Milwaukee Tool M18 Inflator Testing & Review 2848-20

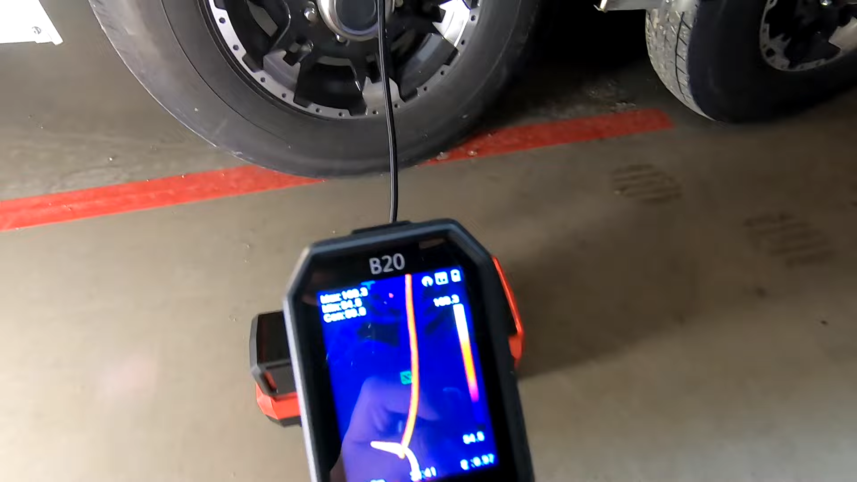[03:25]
It was also getting hotter so we had the fan running on the inside and
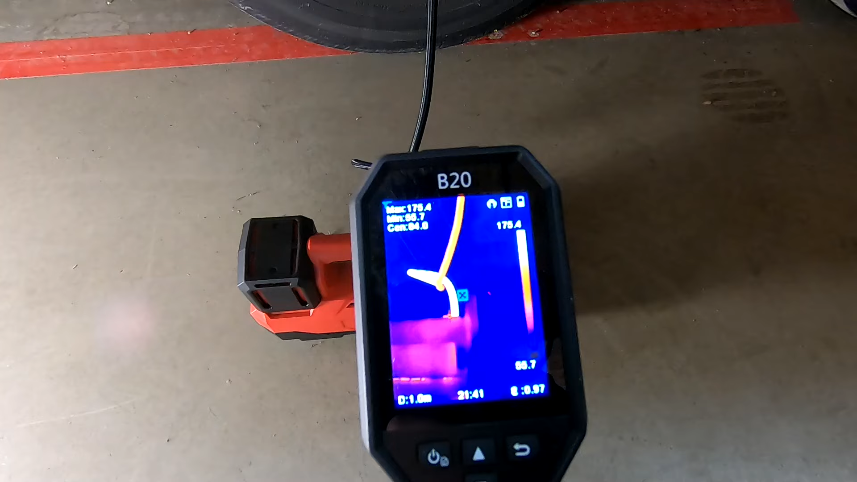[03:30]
we just wanted to check it for some of its thermal issues that you could have with some of the other inflators.
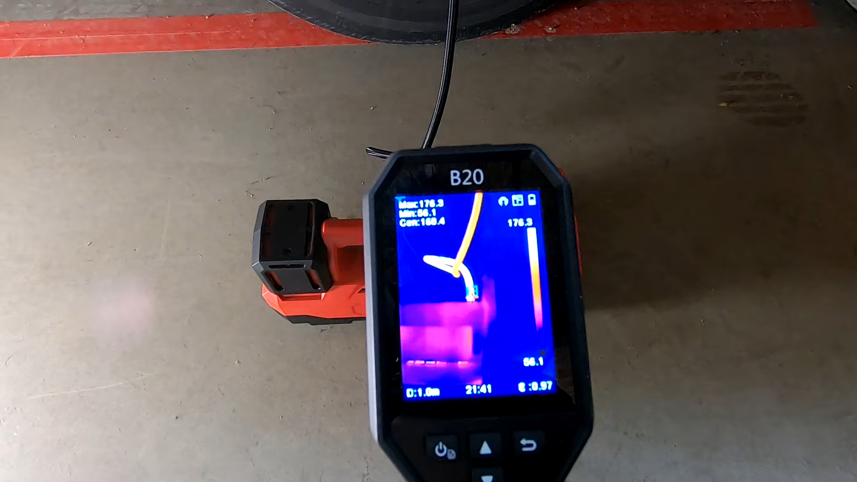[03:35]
This was very very impressive. You can hear they have a fan going here.
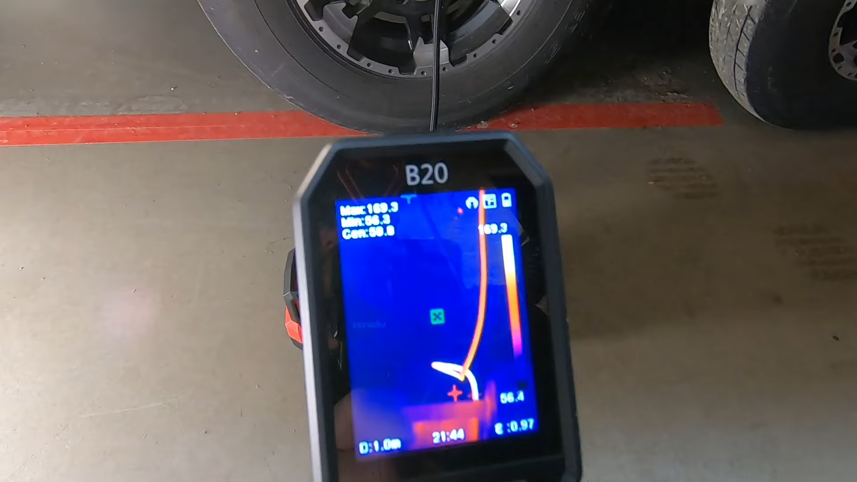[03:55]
So we have hit our duty cycle basically on the last tire here and a combination of the rest of them.
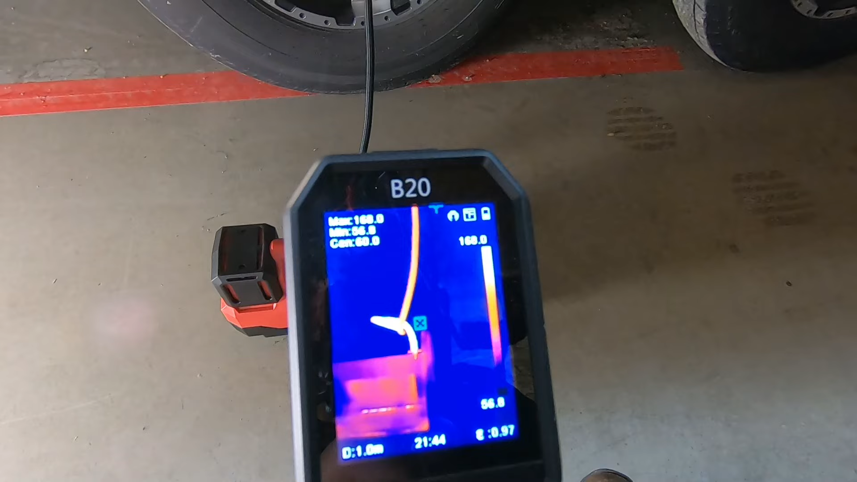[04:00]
We've got some heat going not that it's horrible. We're at 166 on the hose. If we go up
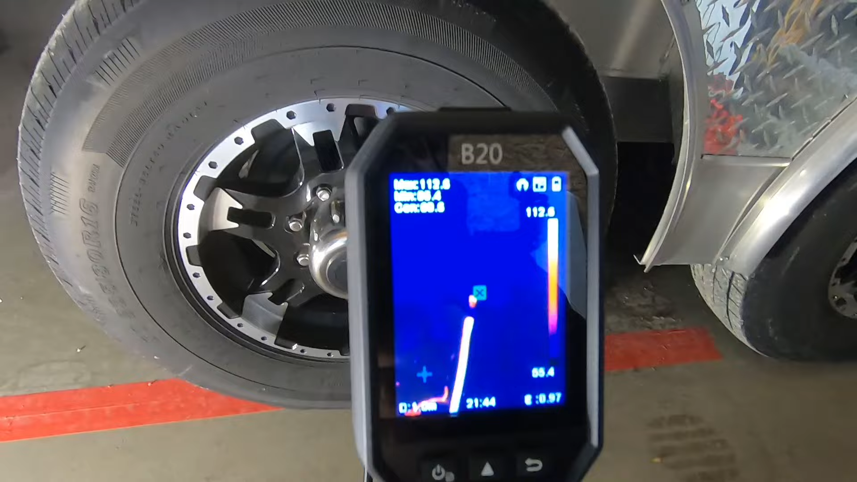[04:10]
115 on the metal part that goes in
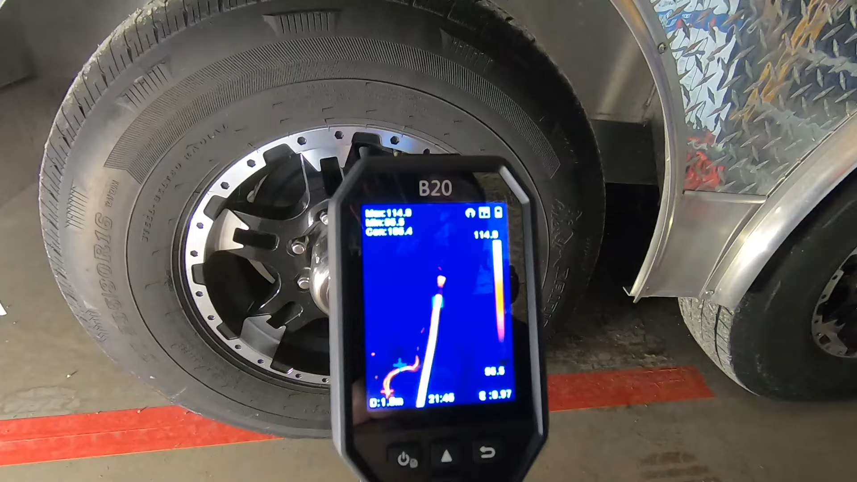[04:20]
113 there.
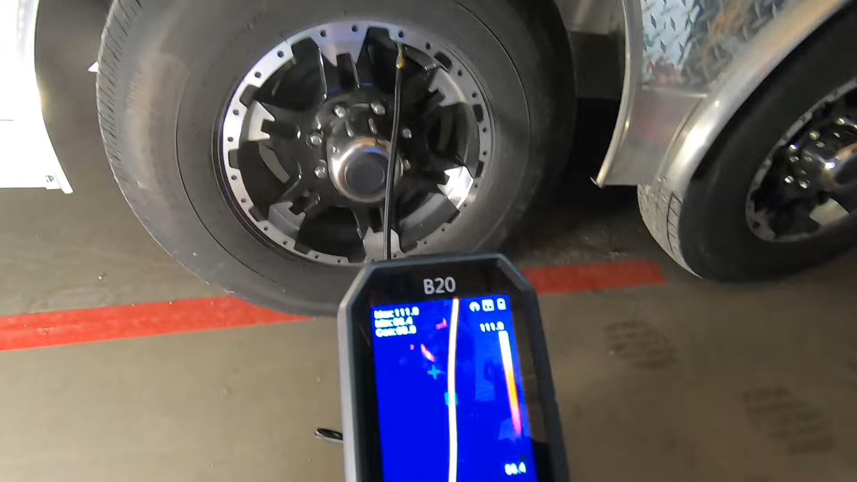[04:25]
It's definitely warmer as we get closer.
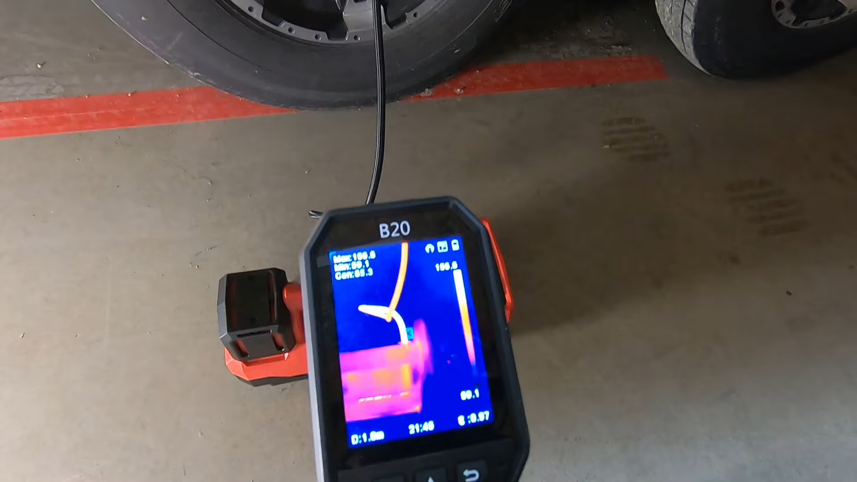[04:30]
153. You can hear the fan just turned off.
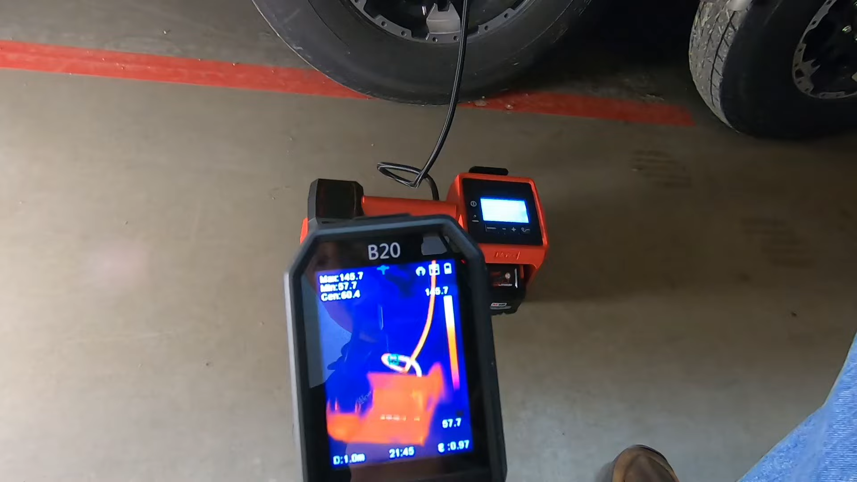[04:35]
Which I think that fan is something that really saves this.
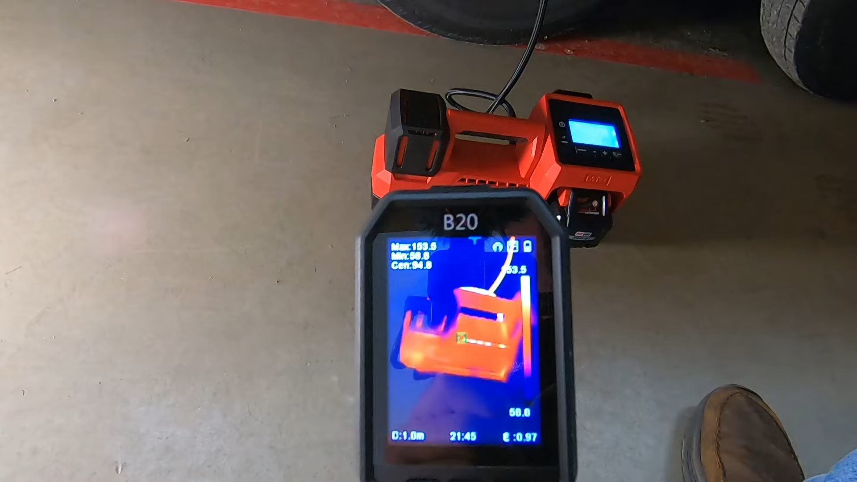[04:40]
And if you look through it's hot on the inside. There's no doubt there. We're seeing some hot points again.
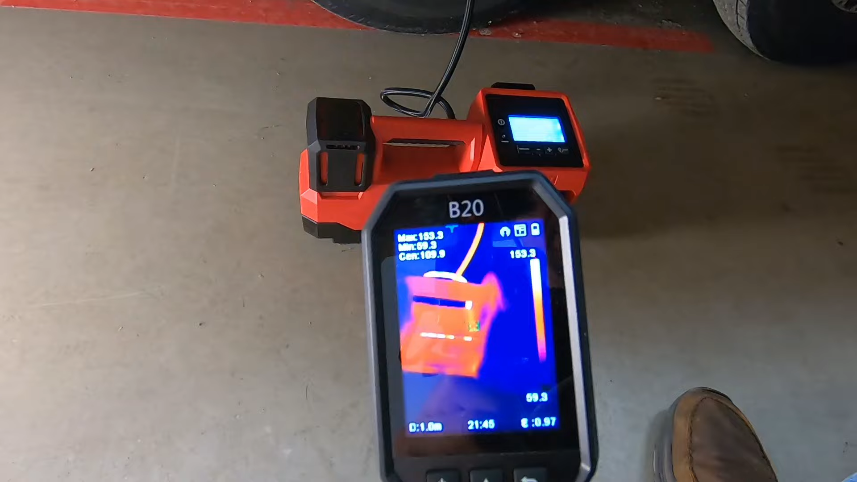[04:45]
That's mostly the hose going out. Battery is not bad.
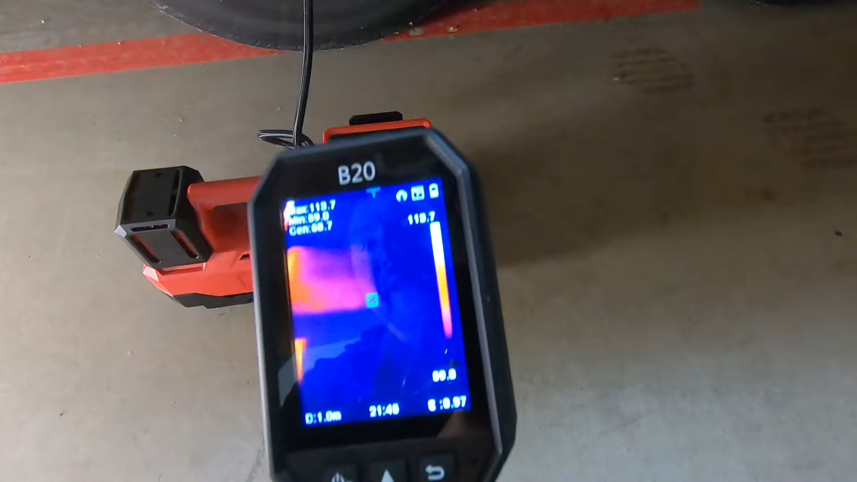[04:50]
Screen isn't bad. It's all that compressor.
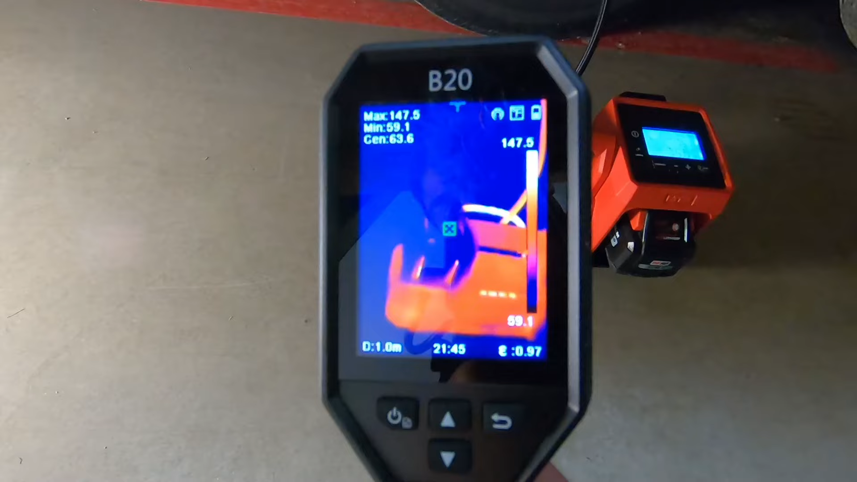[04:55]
And that's what you don't want to do is overheat things but I'll tell you what this is performing excellent.
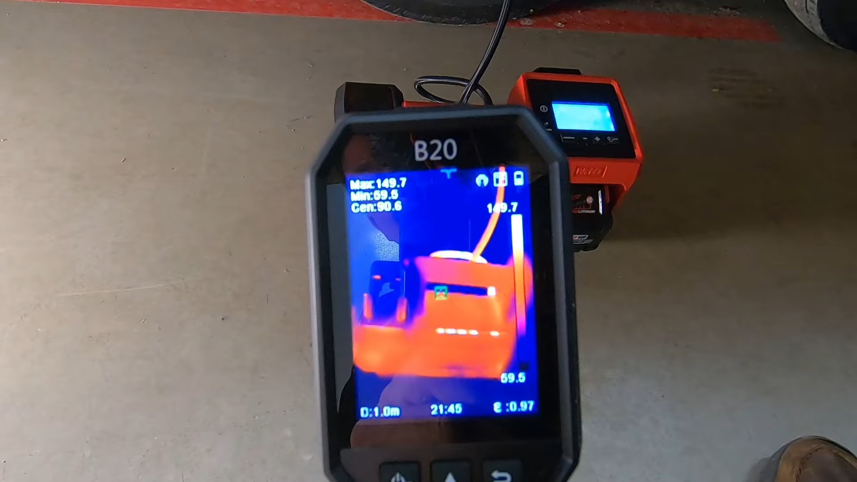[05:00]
This inflator is just flat out impressive. Not only do you have onboard storage for everything here. You have a very long hose.